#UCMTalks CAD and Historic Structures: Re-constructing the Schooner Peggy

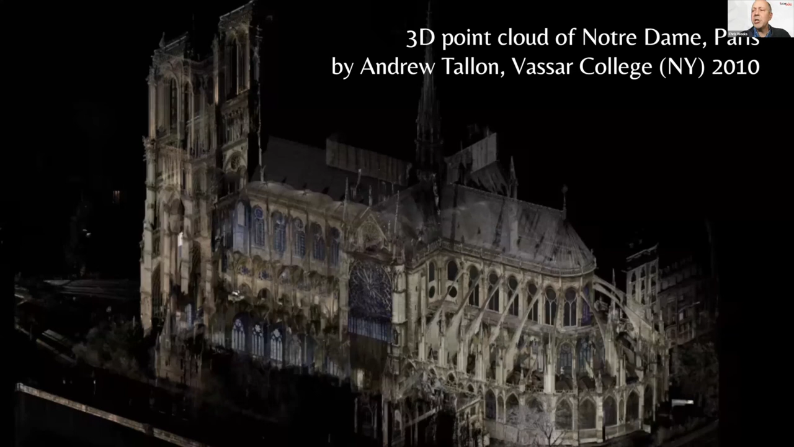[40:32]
And this has proved absolutely critical to the creation of, uh, a canvas upon which to plan, uh, the conservation restoration of, uh, the vault of this cathedral. So, uh, the point cloud was used to, uh, create these images.